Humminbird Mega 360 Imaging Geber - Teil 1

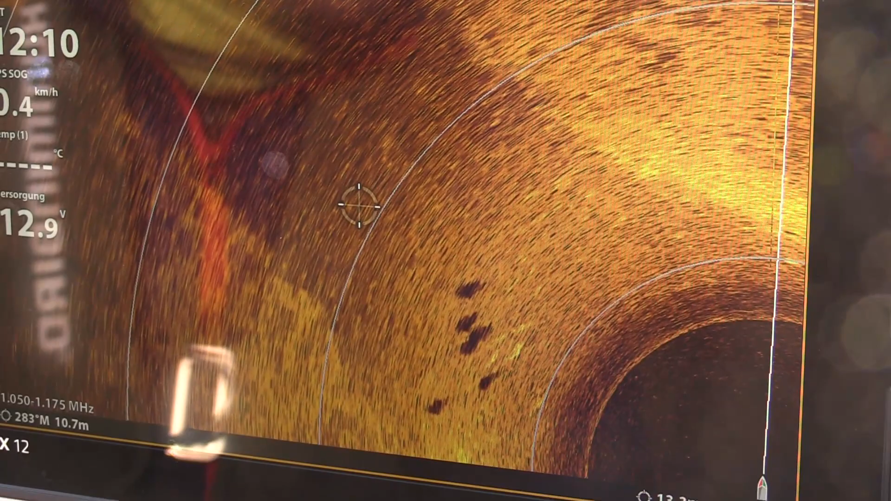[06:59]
Wenn wir uns jetzt mal einen Teil des
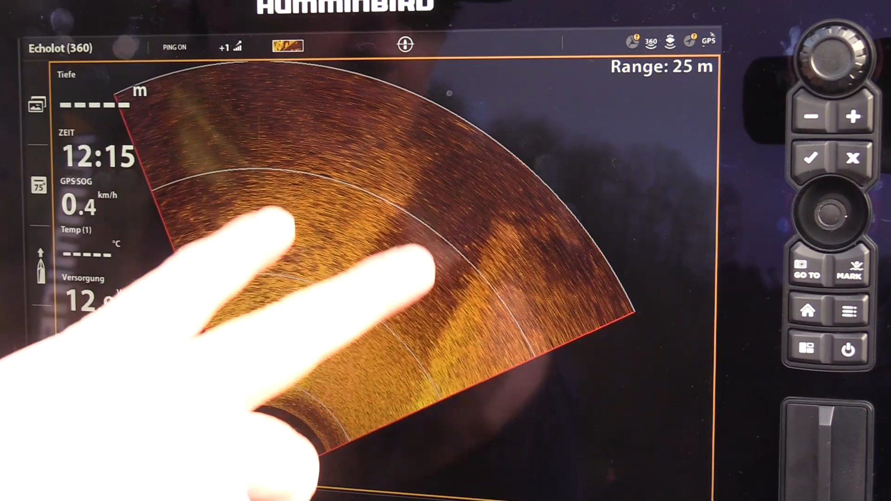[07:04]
On screen: speed 0.4 km/h
360-Grad-Gebers quasi isoliert, das ist ungefähr ein Viertel, also sprich nicht mehr 360, sondern 90 Grad kann man ja sagen, die wir jetzt hier haben,
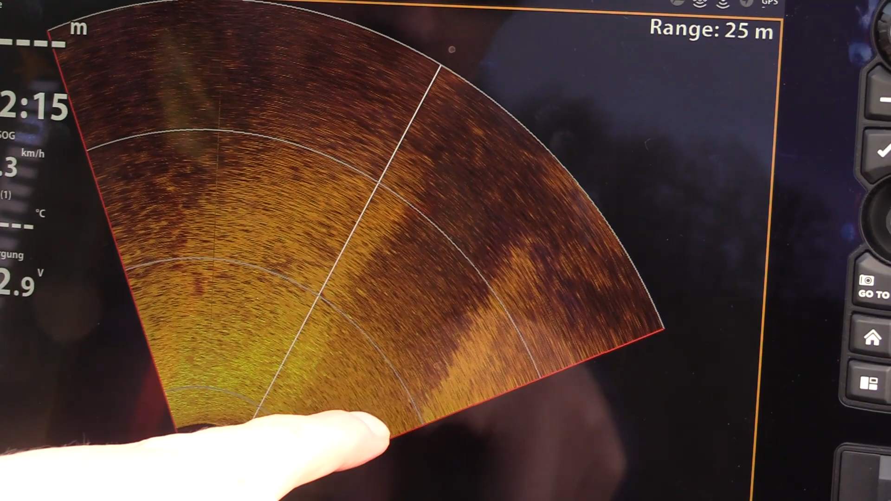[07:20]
mit dem alten Flussbett hier auch wieder zu sehen, einfach mal als Ausschnitt, das Bild wird halt hier halt wesentlich schneller aktualisiert.
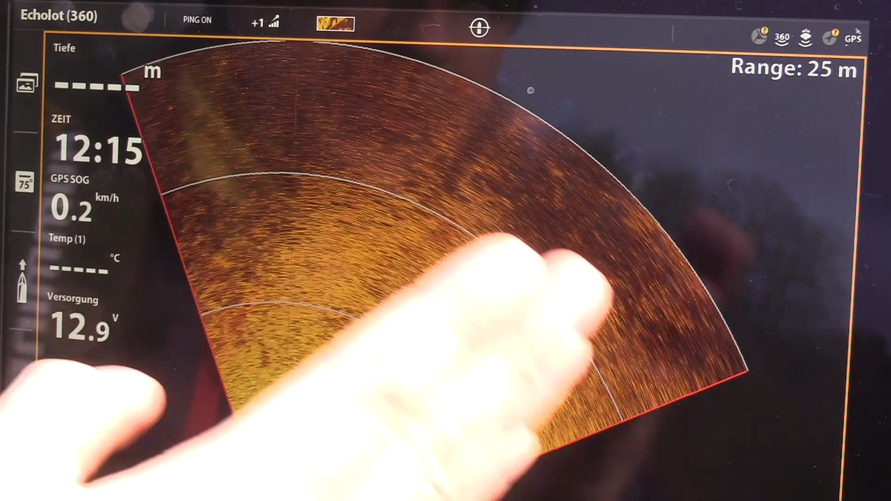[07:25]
On screen: speed 0.2 km/h
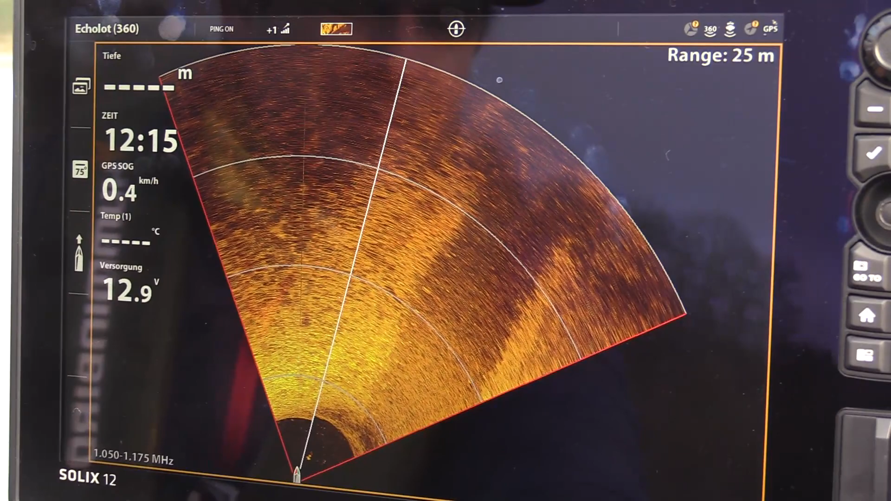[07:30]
Und der Ausschnitt wird auch größer, den man dann sieht. Ja, genau. Ich habe ja die Darstellung ist viel größer des Bereichs, ne? In dem Moment dann einfach.
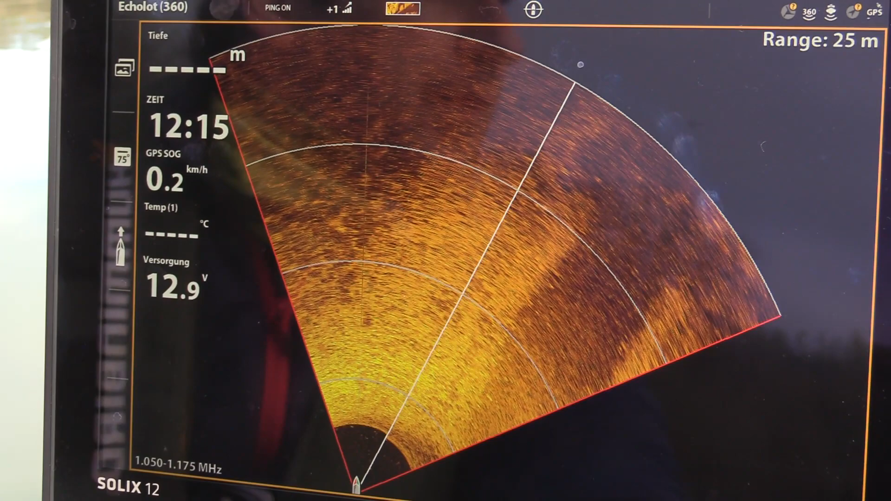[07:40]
On screen: speed 0.2 km/h
Und es ist wahlweise, den Winkel kann man sich quasi komplett aussuchen.
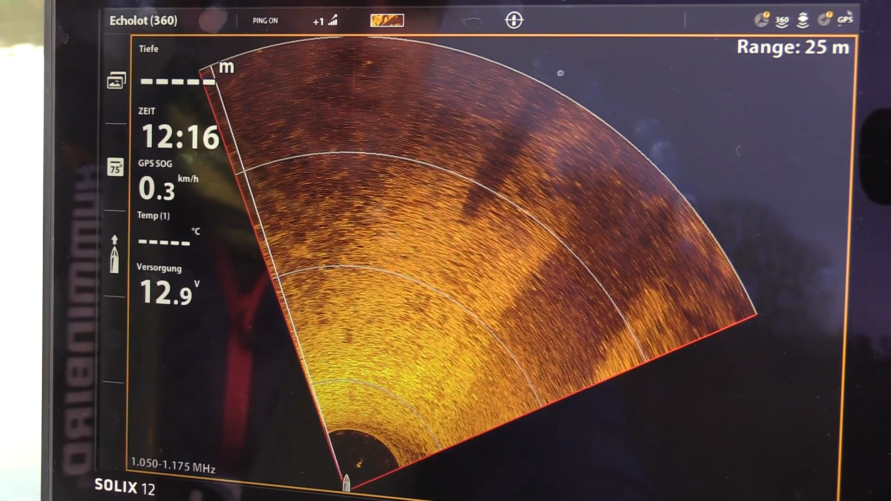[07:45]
Ja, das kann man selber bestimmen. Gehen wir hier im
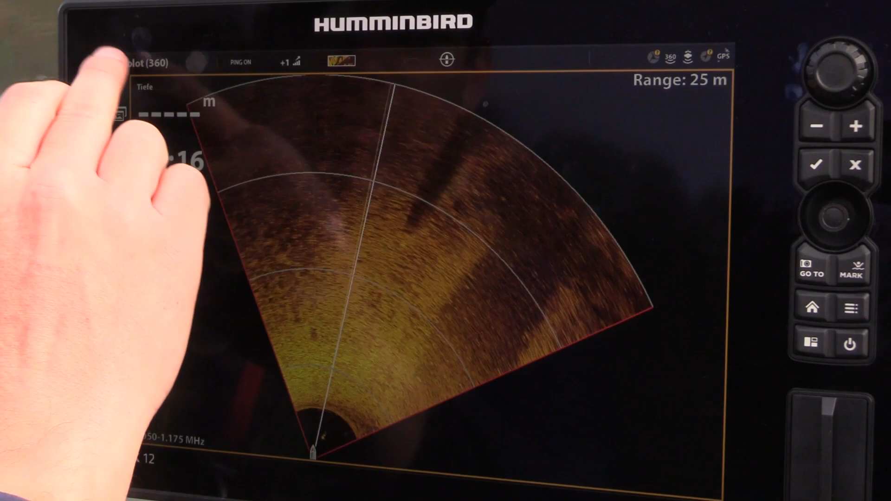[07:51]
Bereich. Ich mache das mal über die Tastatur.
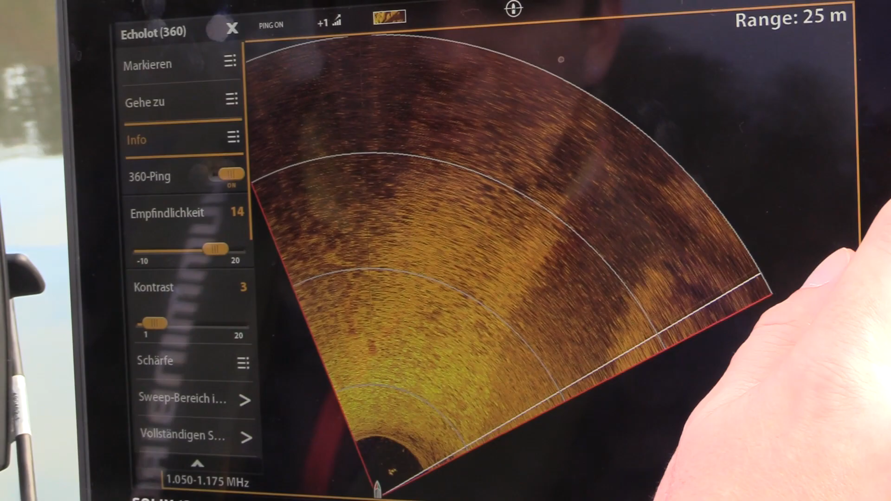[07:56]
Hier mit dem Punkt Sweep-Bereich isolieren.
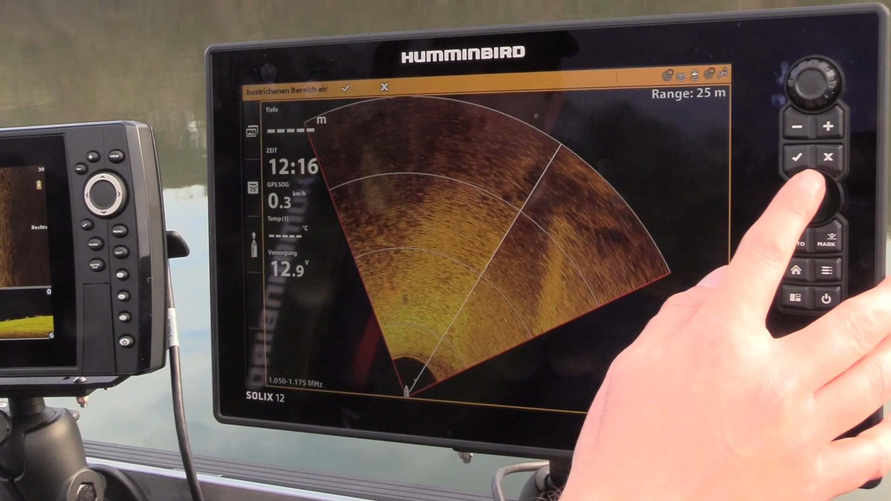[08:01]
On screen: speed 0.3 km/h
Da gehe ich mal rein. Also, dann habe ich selbst eine Anzeige, die ich selber verändern kann.
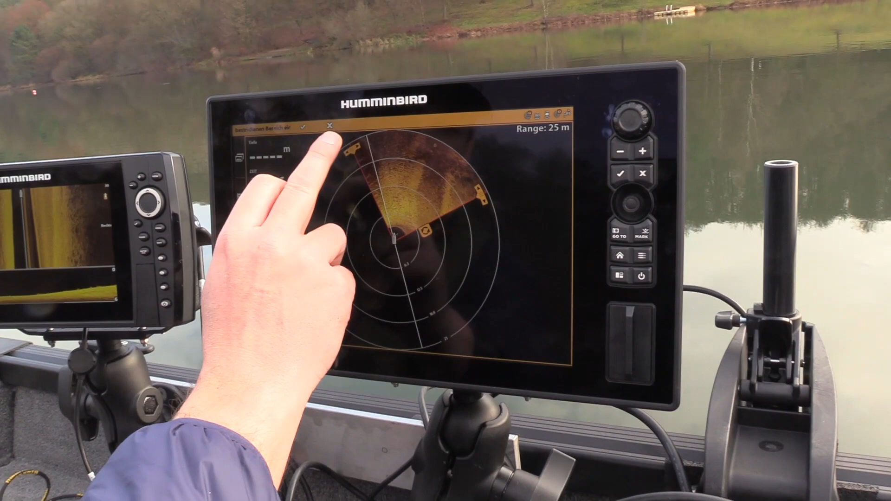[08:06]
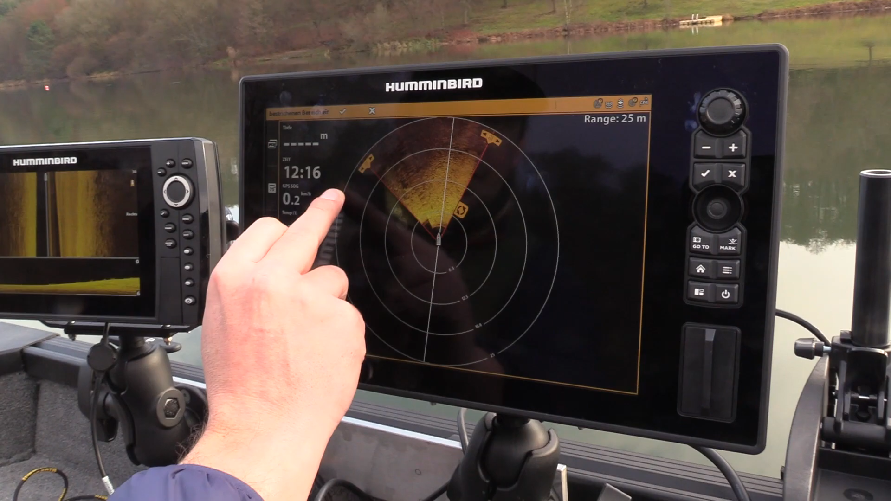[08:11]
Ich kann mir die halt selber auswählen. Es sind halt nur 90 Grad möglich. Das heißt, wenn ich hier am Maximum angekommen bin, muss ich hier wieder nachziehen. Wenn ich jetzt einen anderen Bereich markiert haben will, dann kann ich hier auch weitergehen.
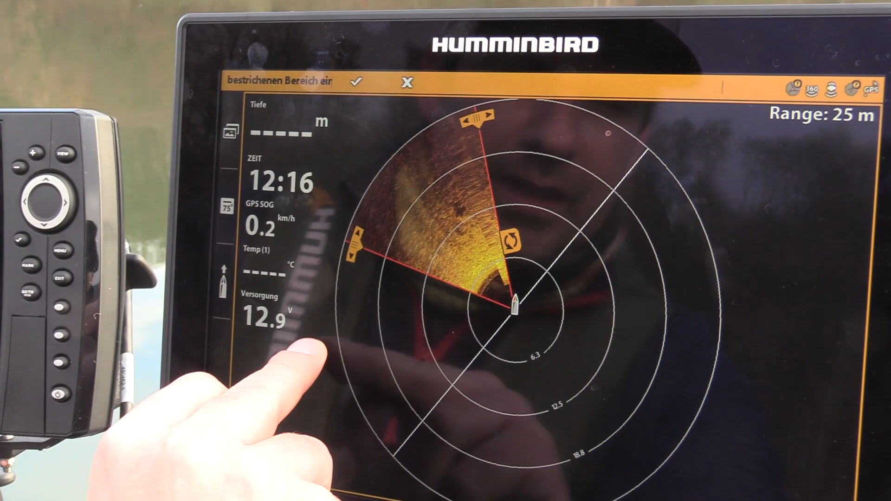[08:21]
On screen: speed 0.2 km/h
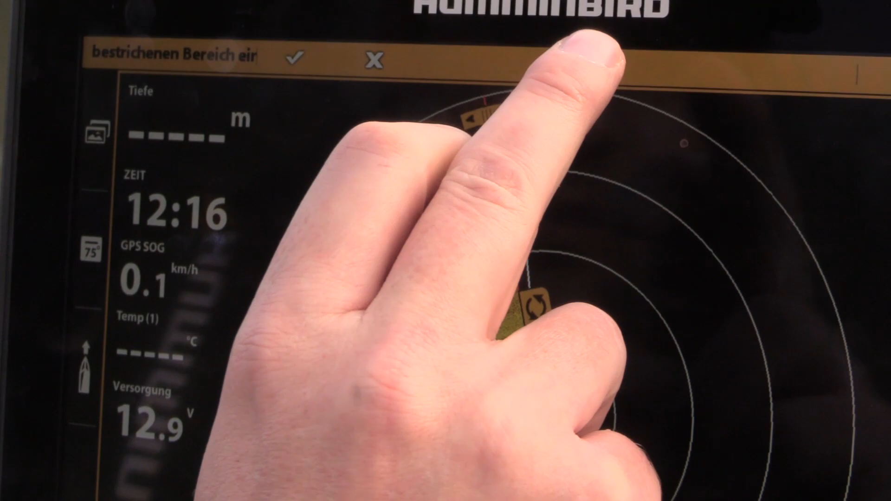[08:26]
Klicke ich den Haken an und dann habe ich diesen Bereich dann quasi isoliert, den ich haben möchte.
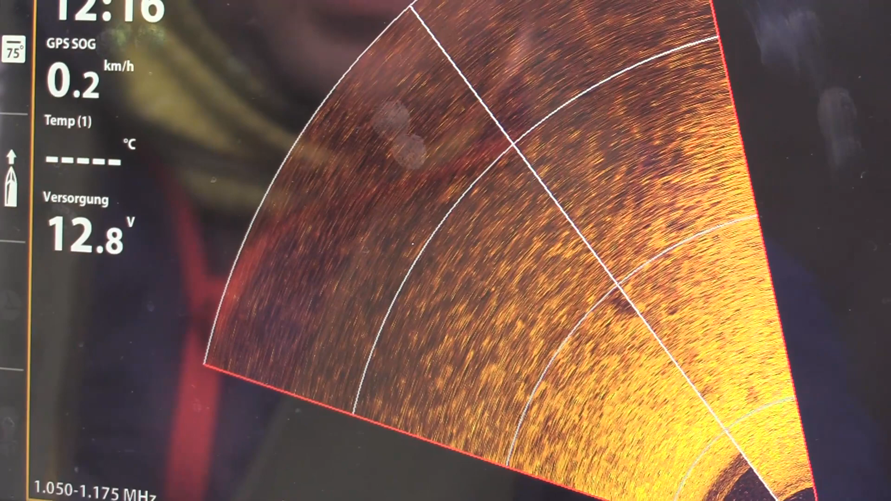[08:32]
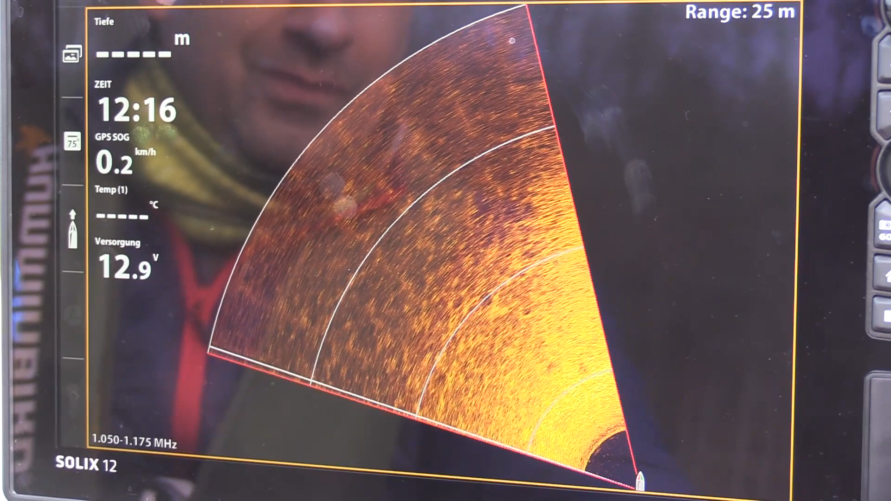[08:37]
On screen: speed 0.2 km/h
Aber das zeigen wir nachher nochmal, wenn wir uns ein bisschen mehr um Strukturen unter Wasser kümmern,
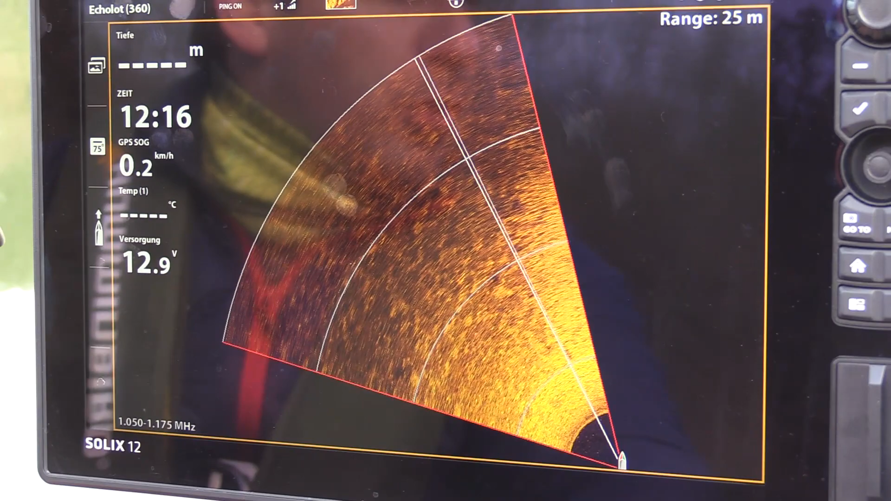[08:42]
On screen: speed 0.2 km/h
um Felsen etc., da sieht man das ein bisschen besser dann. Wir haben eben gezeigt den einzelnen Bereich, den man sich selber isolieren kann, diese 90 Grad.
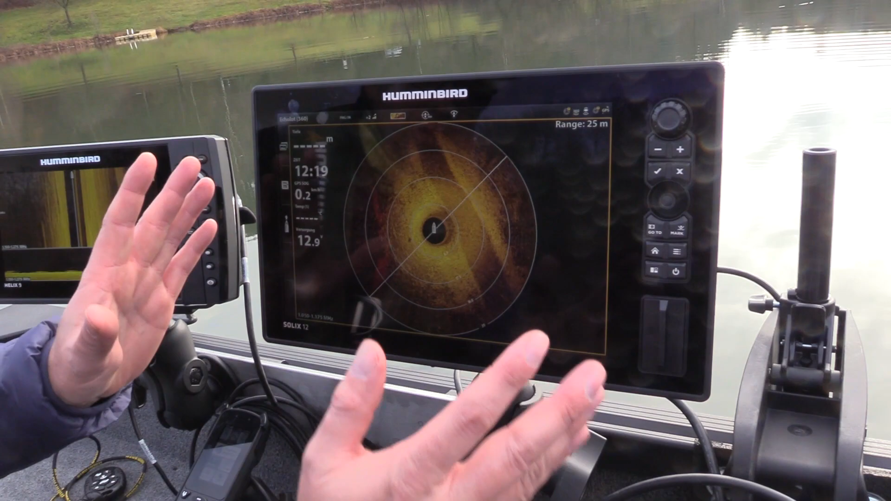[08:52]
Jetzt ist es natürlich so, beim Solex 12 habe ich schon eine relativ große Anzeige, wenn ich jetzt zum Beispiel einen Helix 9 habe mit dem 360 Grad Geber, und da habe die komplette 360-Grad-Anzeige, geht mir natürlich viel an Details verloren.
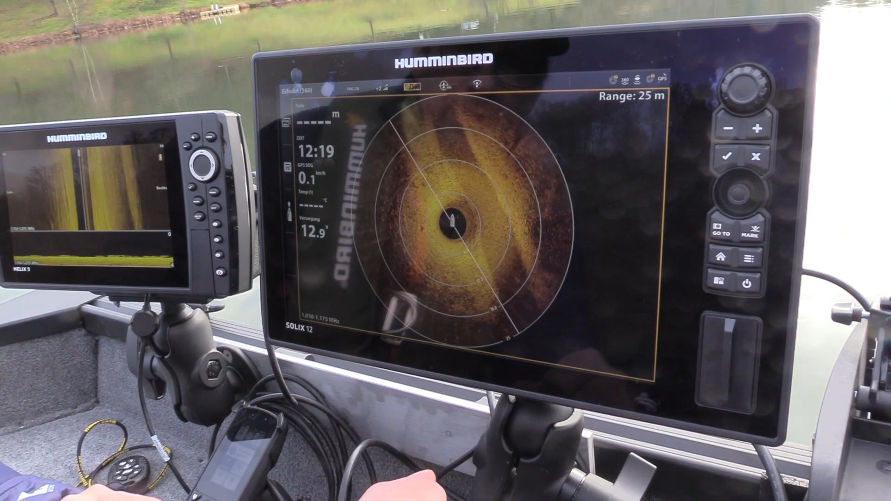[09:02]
Ich kann das aber auch ein bisschen anders einstellen. Und zwar unter den Einstellungen. Ich nehme jetzt hier wieder die Tastatur. Gehen wir jetzt ziemlich weit nach unten.